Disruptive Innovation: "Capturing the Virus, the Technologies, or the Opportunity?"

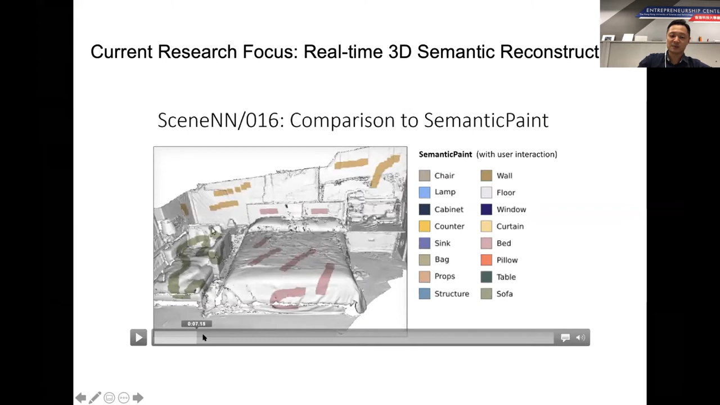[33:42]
So I want to show this previous one. So what we want to do is actually related to Mark, your robotics thing. We can chat a bit more.
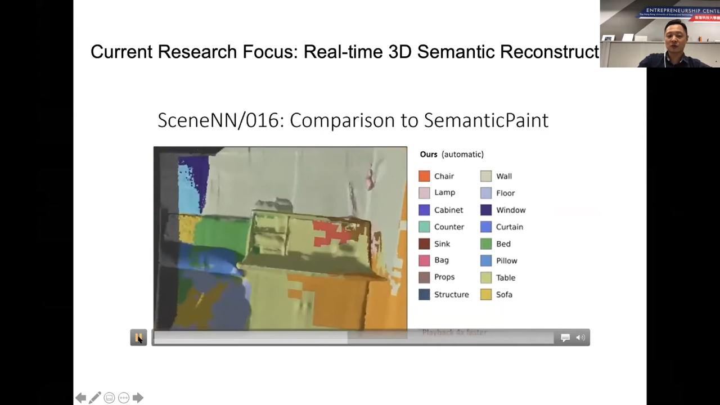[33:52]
So I think you all know the iPad Pro or like the latest iPhone Pro, they have the LiDAR sensor. Basically, it gives you basically the power to get the 3D environment easily. So you can get the geometry of the 3D environment. So you know the shape of the 3D environment. But what we want to do here is beyond getting the shape, we also want to know the type of the object. So basically when you keep scanning the 3D scene,